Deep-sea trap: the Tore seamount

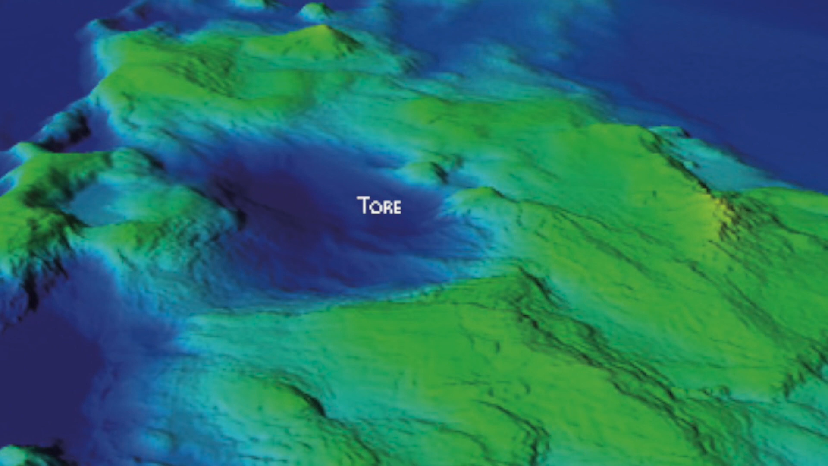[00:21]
Right in the center of it, a point only 10 centimeters wide, is what the researchers of the Tor project have been focusing on since 2013.
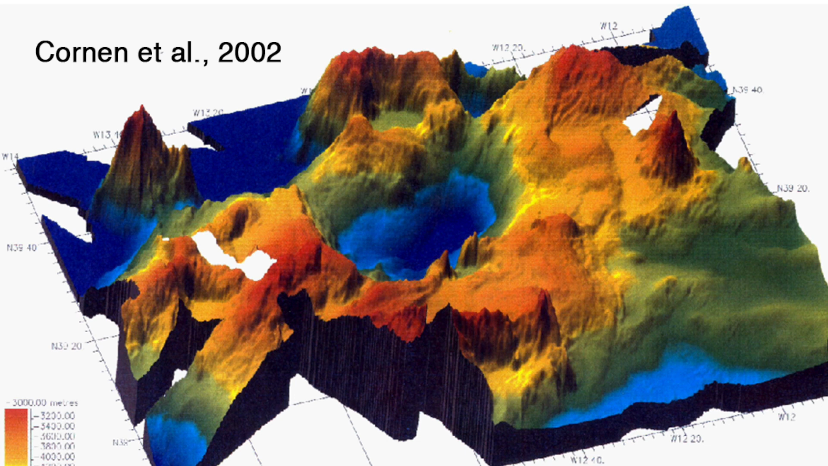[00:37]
At a depth of 5 kilometers, that tiny point is semi-isolated from the rest of the ocean by the ridges of the Tor Seamount, which are 2200 meters deep, sort of like a gigantic swimming pool.